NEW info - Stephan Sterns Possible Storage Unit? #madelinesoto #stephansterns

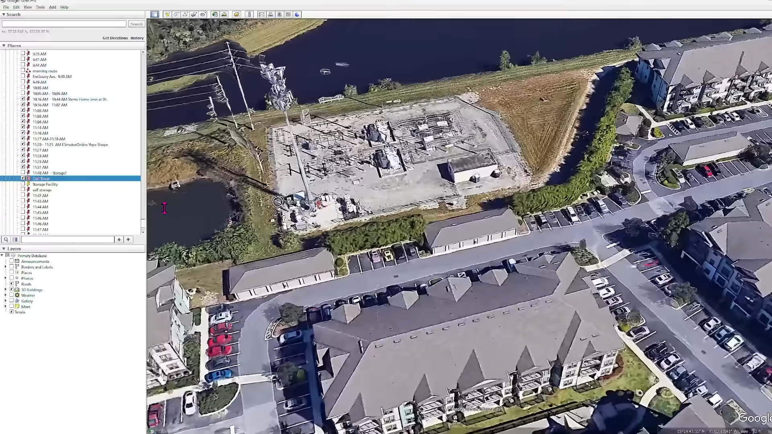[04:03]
That's the cell tower that they're using in the documents. So let's take a look at that.